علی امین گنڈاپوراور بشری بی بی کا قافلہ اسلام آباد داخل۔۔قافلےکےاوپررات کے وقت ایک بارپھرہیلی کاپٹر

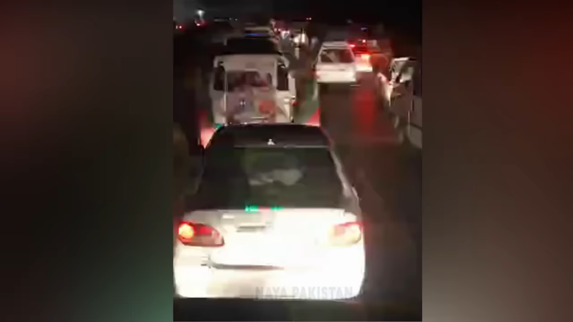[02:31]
آگے بڑھ رہے جتنے بھی ٹائیگر ہیں ویڈیو کو لائک کریں اور ان تک پہنچائے اوپر ابھی بھی ہیلی کاپٹر ہمارے اوپر آتا جا رہا ہے ان کو پتہ چل گیا کہ یہ کتنے لوگ آ رہے ہیں موٹر وے کو جام کیا ہوا ہے اور انشاءاللہ ہم جو ہے نا واپس لوٹنے والے نہیں ہیں اوپر جو ہے نا ہیلی کاپٹر جو ہے نا راؤنڈ مار رہا ہے دیکھ رہا ہے کہ کتنے لوگ آ رہے ہیں اب جو ہے نا انشاءاللہ وہ بھاگنے کی کوشش میں ہوں گے اور خان جو ہے نا بہت ہی جلد ہمارے درمیان ہوگا